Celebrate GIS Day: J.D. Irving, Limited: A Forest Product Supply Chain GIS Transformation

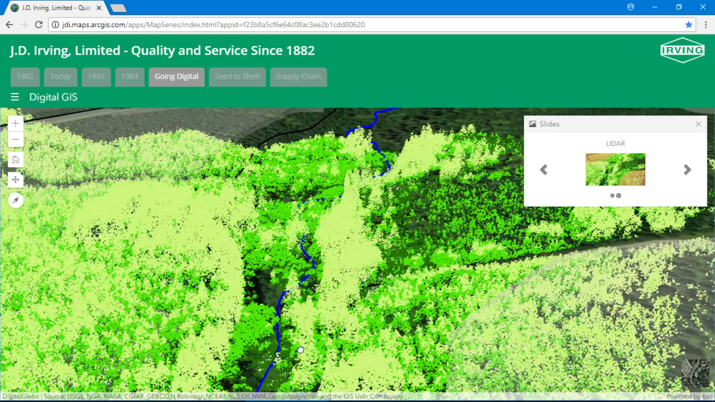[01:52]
Gone are the days of using big averages to describe the complex natural systems where we work. Today, we have a hyper-accurate scan of our forest, revealing new opportunities to propel decision-making.
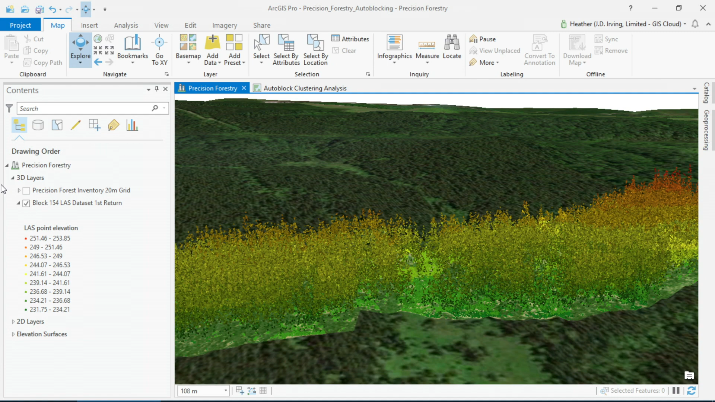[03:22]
As we acquired wall-to-wall LIDAR, we realized early on that we needed a novel way to really organize this data. It's big spatial data. So, we did this using modeling, random forest algorithms, and the statistical package R, to organize our data on 20 meter grid cells.
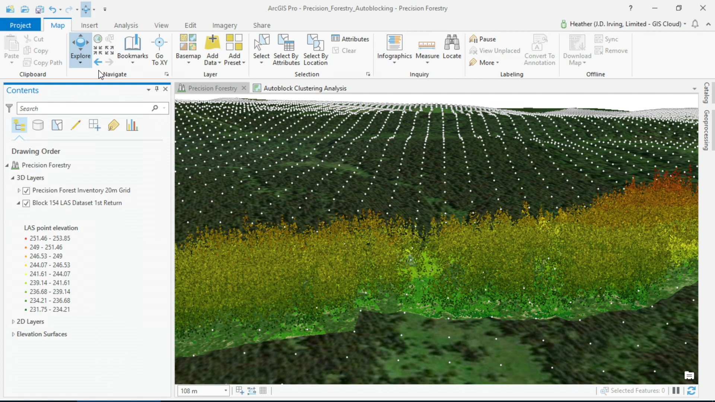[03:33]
All totaling 200 million grids. Here, Heather is going to show you some of the outputs of our new precision inventory.
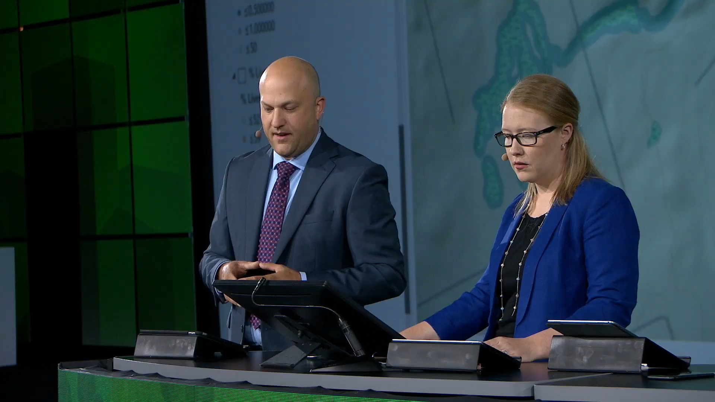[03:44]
Like, how much volume is standing in the forest, the percent of live crown on the trees, and we've even been able to map how deep the water table is below the surface of the land.
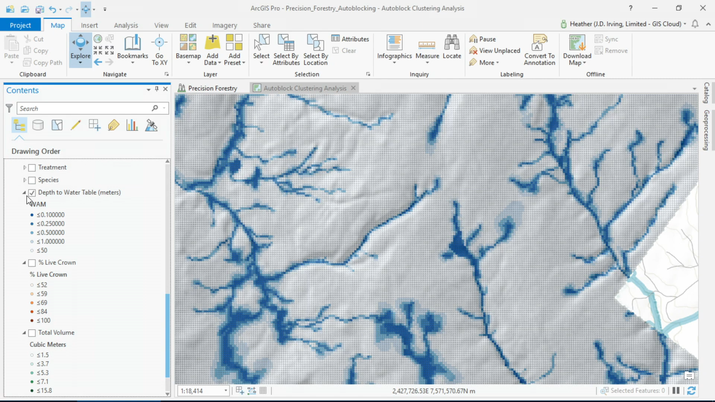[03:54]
Through an algorithm using LIDAR and other layers.